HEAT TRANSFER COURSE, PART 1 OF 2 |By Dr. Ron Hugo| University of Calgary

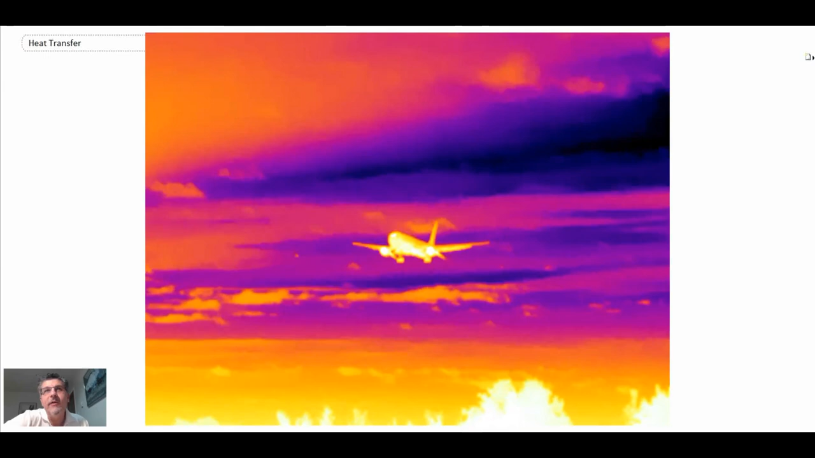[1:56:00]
and then finally this is another aircraft with a gas turbine engines coming in and you can see the gas turbine engines are very very hot a lot of thermal systems are in there thermodynamics fluid mechanics heat transfer
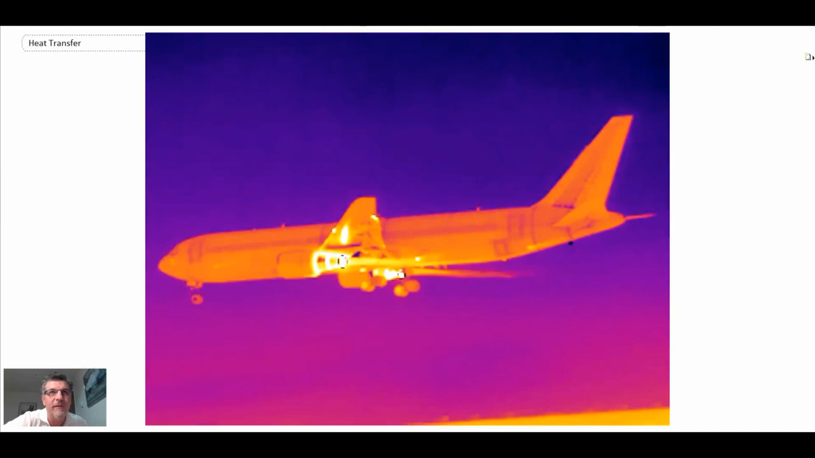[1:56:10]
and consequently that is a very very important area of keeping the gas turbine blades
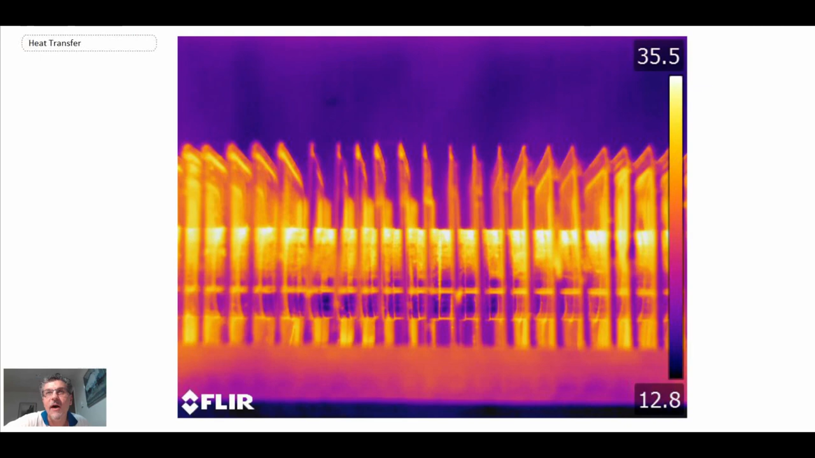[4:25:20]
Looking at the IR signature, you can see that the fins are getting hot as hot fluid is circulating through that radiator tube. So those are some example applications of fins.
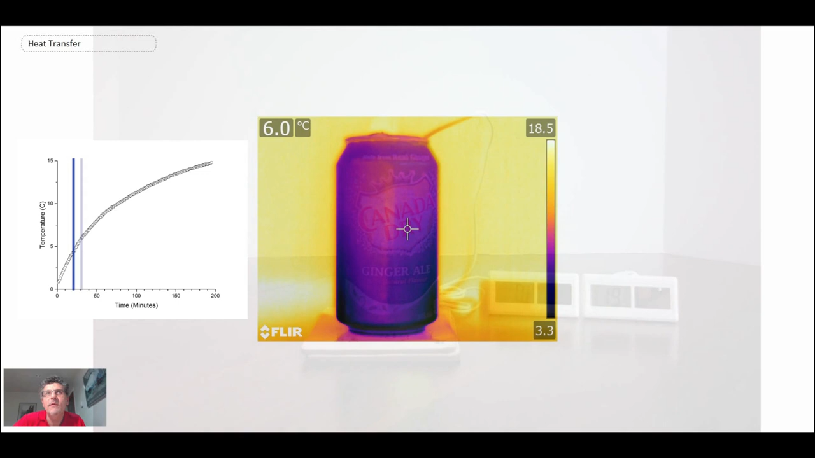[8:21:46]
On screen: spot 6.0°C
And then superimposed on that, we have the results from an infrared camera viewing the same can sitting on the table. And so there you can see on the left, we're at 40 minutes, 50 minutes, and the IR camera is showing us the temperature is going up as well as the thermocouple is showing that, which is the plot on the left-hand side. And there's something interesting going on there. There's a bit of a pattern or a wave that comes through. And that is indicating that actually
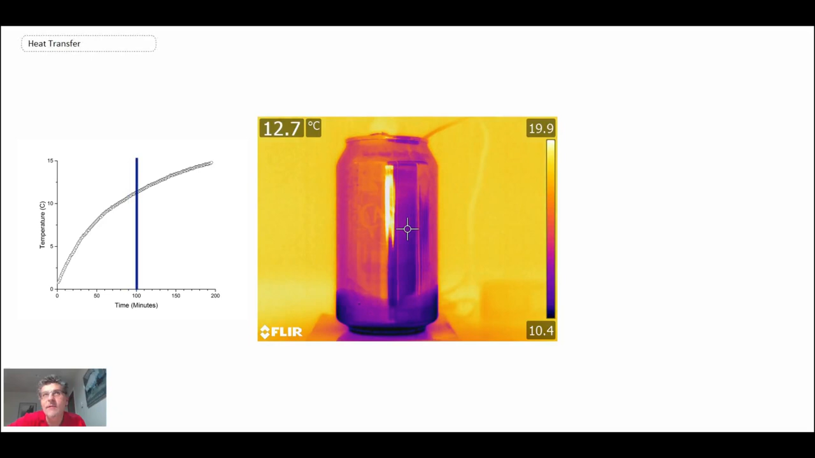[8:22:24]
On screen: spot 12.7°C
the temperature is not uniform throughout the can as we had originally assumed and enabling us to do the lump capacitance technique. So the fact that we get that wave going through the can of different temperatures suggests that there is strong spatial variability within the can. We can continue running the experiment. We go on and on. And the reason why it was running is we let it go until we got to approximately 15 degrees C. and there you can see on the IR it's measuring around 13.5 and that's what the thermocouple was measuring as well.
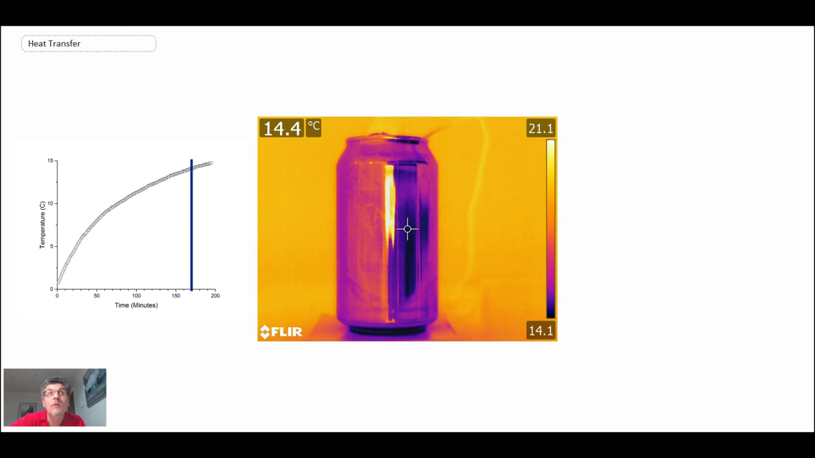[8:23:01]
On screen: spot 14.4°C
So that's 110 minutes. Actually, that's 160, 170, 180. And the experiment stopped at about 195 minutes.